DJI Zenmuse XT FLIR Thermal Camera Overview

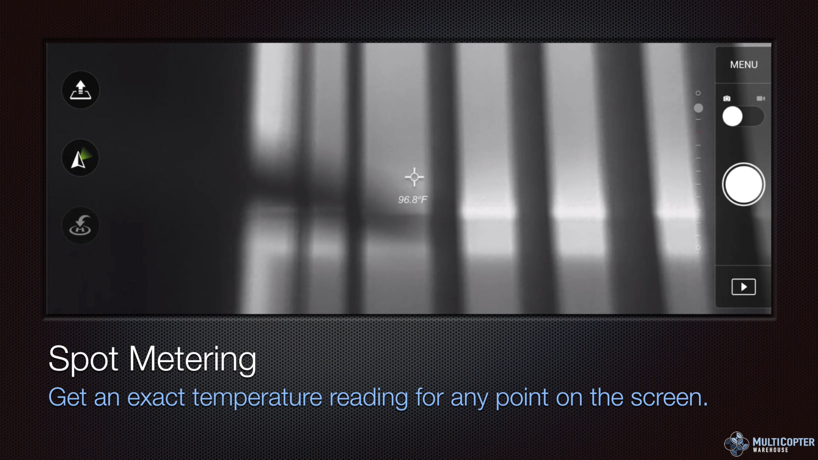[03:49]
On screen: spot 96.8°F
Now in a future firmware update the radiometric data will actually be stored in the images. So software like FLIR tools will allow you to go back after the fact and get those temperature readings. But that's not available on release here at the moment. Digital data enhancement.
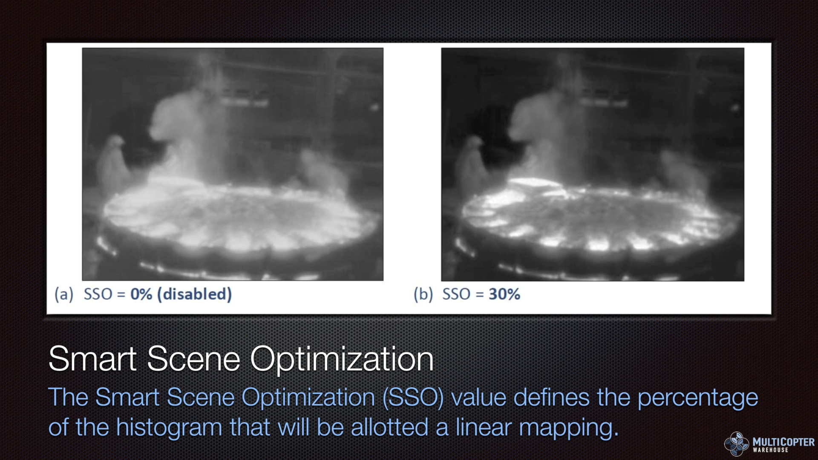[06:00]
of the scene and get some more information out of it. A little better definition of the hot spots. Isotherm is a really cool feature that allows you to locate things that are within a known temperature range. So like if we're looking for a human we might want to have a low temperature of around 90 a midpoint of 95 an upper point of 100 and if the camera detects that particular temperature range it will highlight it with like little glowing ants type thing.
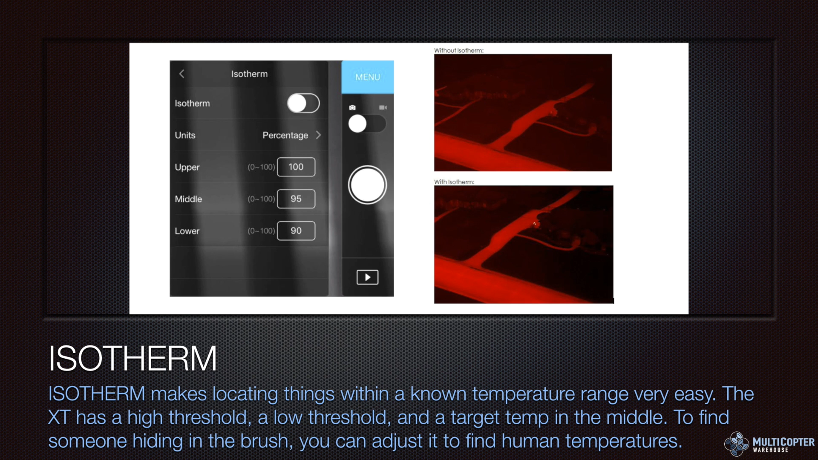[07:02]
you know the body temperature of those particular animals you can use that to highlight that and maybe uh point out the animals that you're looking for and not show ones that you're not looking for. Let's say there's a bunch of deer and cattle on a ranch but the temperature is different between them. If you know what those temperature ranges are you can better highlight the particular animals that you're looking for.
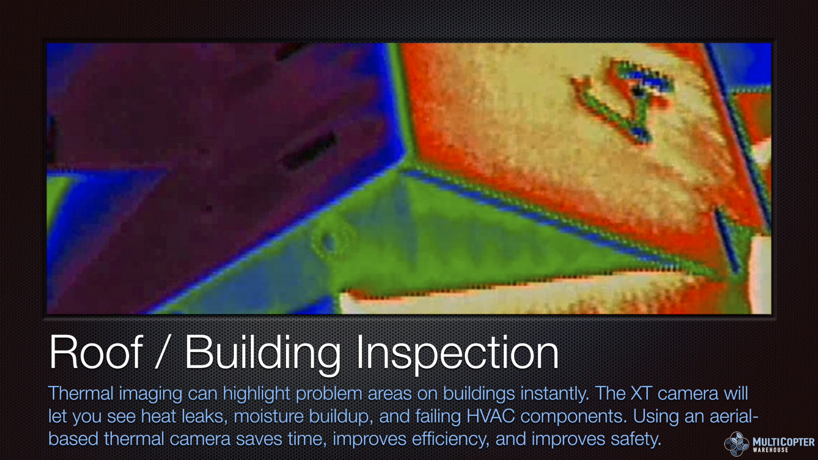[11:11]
and we don't want people having to get up there in the snow on a roof and potentially have a safety issue so this is where aerial imaging especially with thermal can really be a huge benefit livestock monitoring wildlife these are great uses of the XT camera you can definitely see the heat signature is much easier than with a daylight image the farmers and ranchers are using it to count cattle so that they know exactly how many they have there and where they are if you see one that's way off where it shouldn't be maybe you need to go investigate it
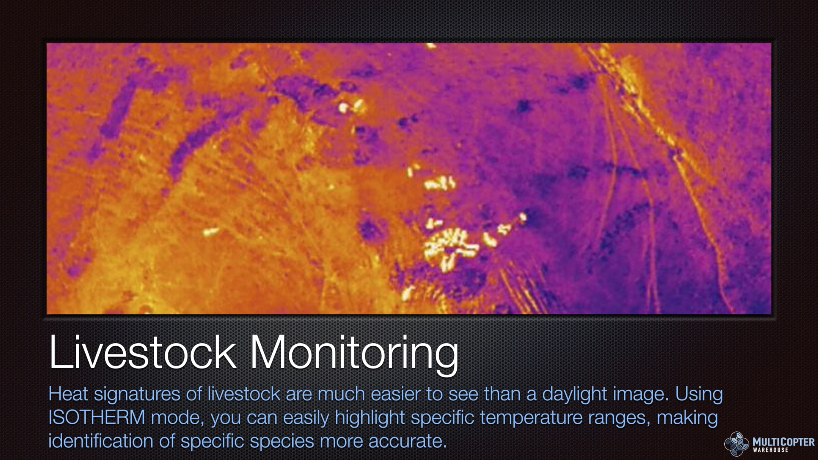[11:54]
and see if it's stock see if it's just not where it should be and maybe even heard it back with a copter i've heard that happening a couple times so good use of the XT camera in terms of livestock and wildlife management active fire deployment is definitely going to be a huge one for firefighters they can get a fast accurate analysis of a structure fire to be able to efficiently and safely deploy their firefighting assets they can see if one part of the building is hotter than the other they know how to attack it they can look at a roof and see if it's safe to put firefighters on the roof as they might normally do in an operation but if it's too hot in one area they know
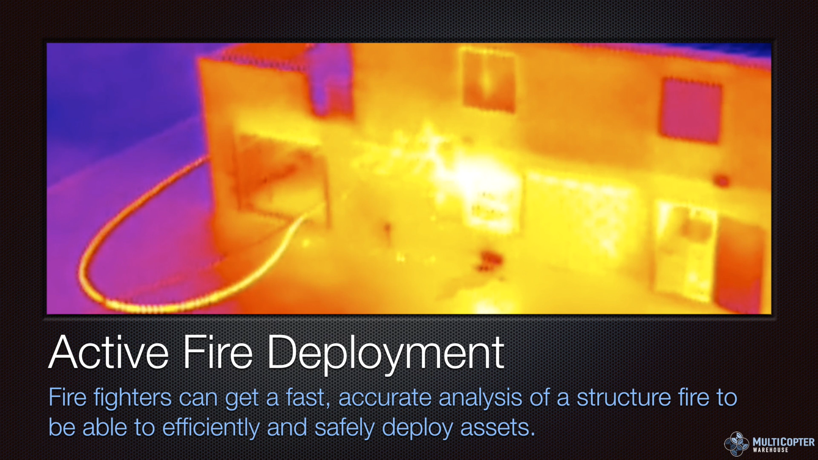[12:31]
that they might have a breakthrough there and need to readjust their strategy so giving the firefighters the tools to see the fire how it's spreading where it's spreading where it's at in real time is an absolute lifesaver for firefighters and makes them way more efficient agriculture we're starting to see a lot of different uses in agriculture from irrigation to and water distribution patterns there's some ability to examine plant health there's all kinds of cool things that they're using based on the heat signatures of the plants and the ground and the water so that they can
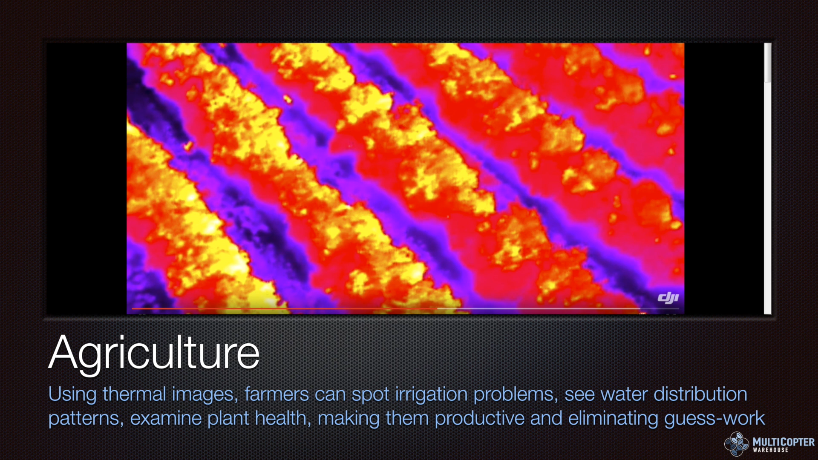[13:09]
be more efficient in planning out how they're deploying their irrigation how they're doing drainage how the plants are developing a lot of really neat stuff going on with agriculture utility inspection is a big one because electrical and mechanical stresses result in excessive heat which is exactly what a thermal camera is built for though at a wind farm for example that you can just fly it very quickly and see the heat signatures of the turbines and see whether there's problematic equipment same with
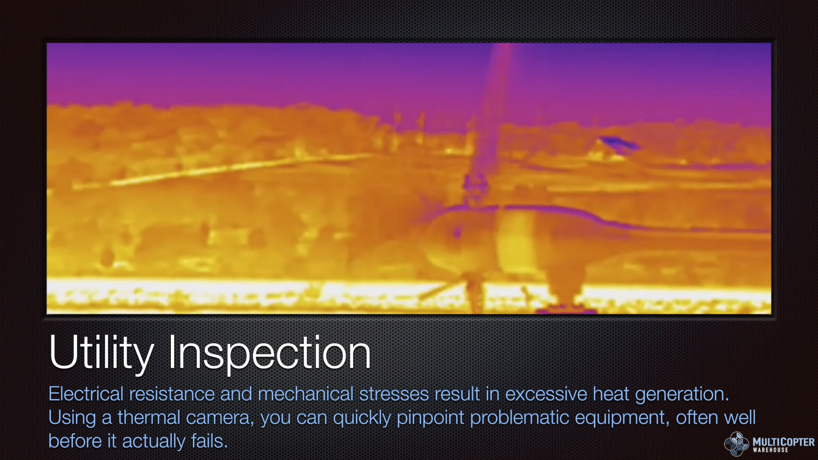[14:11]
connections between them the isolators all kinds of interesting things being done in electrical inspection because again electrical resistance will result in excessive heat which is very easy to spot with the xt camera law enforcement obviously a huge huge market for law enforcement because people and vehicles give off very distinctive heat signatures making them very easy to spot in this image here we can in the middle of the frame we can see a person walking down the sidewalk when this is in video it's very very clear that somebody is moving it's very easy to spot them and this has isotherm on for the heat range of
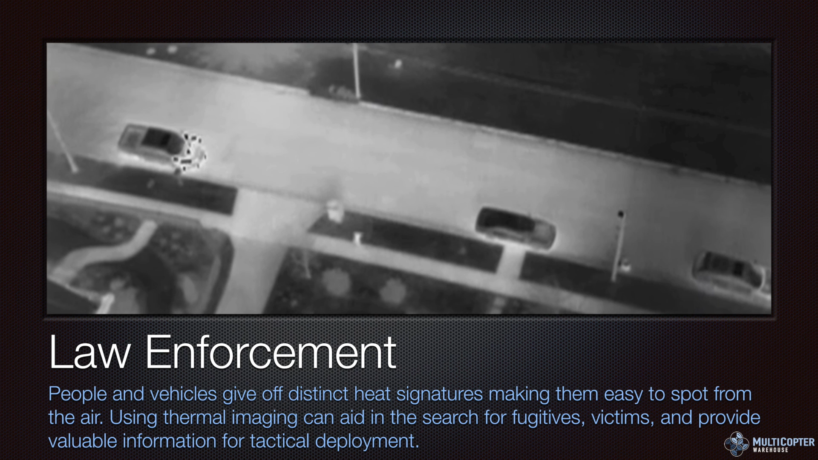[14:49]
a car engine and you can see which car right on the street has just been parked there so great for surveillance looking for fugitives looking for victims providing valuable information for tactical deployment it's a lot of really interesting uses in the law enforcement realm